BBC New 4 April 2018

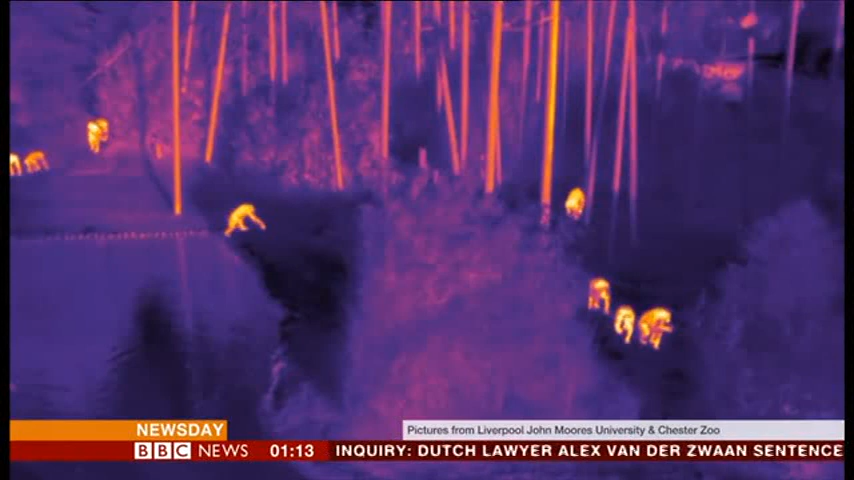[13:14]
This is a new way of keeping track of endangered species.
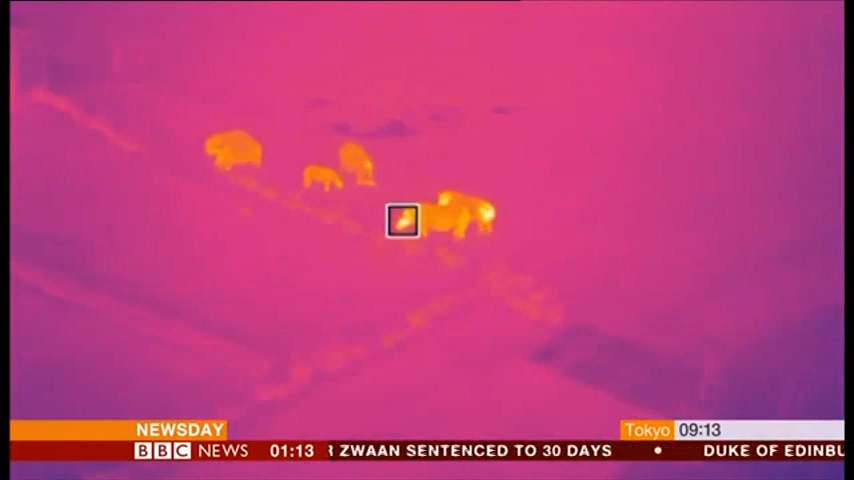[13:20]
A little further along, rhinos snuffling the ground for food.
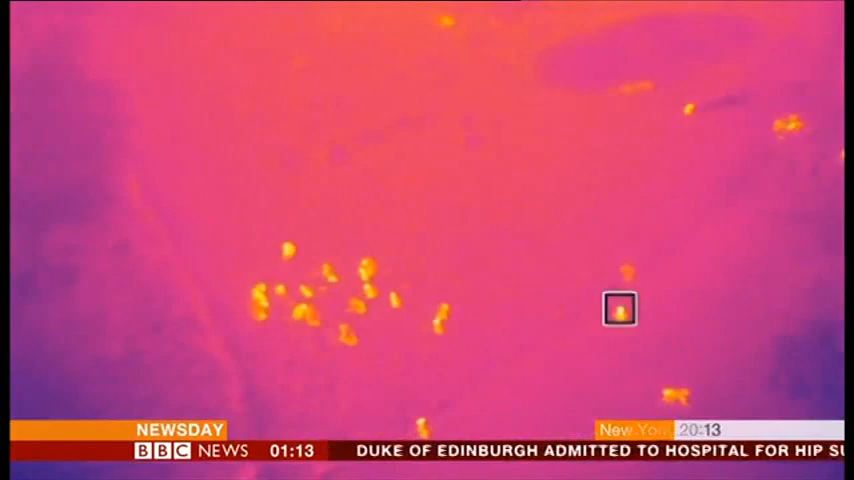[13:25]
And these baboons can be seen even through the treetops.
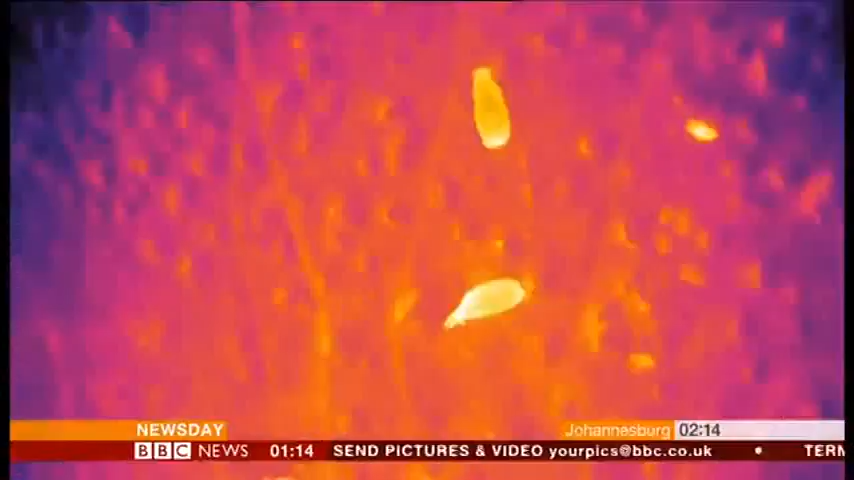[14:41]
we can construct a machine learning based algorithm, which will tell the difference automatically between rhinos and elephants and giraffes.
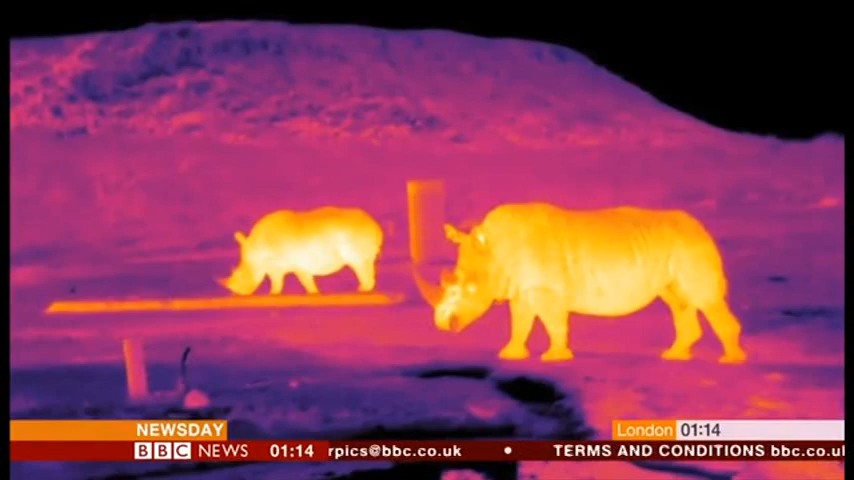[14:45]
And this is what we hope to do with it at the end of the day. The researchers have found that their drone system can successfully identify species at Knowsley Safari Park.